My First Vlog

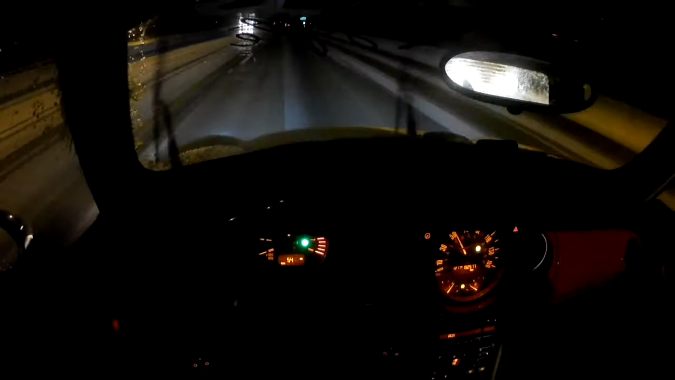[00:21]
I'm not gonna lie that was really sketchy probably shouldn't have done that all right road conditions not ideal all right dude he's starting to get a little rowdy can't be slamming on your brakes like that that's exactly what happens if you go into a slide dude started hitting his brakes pretty aggressively saw his backhand kind of kick out a little bit anyways um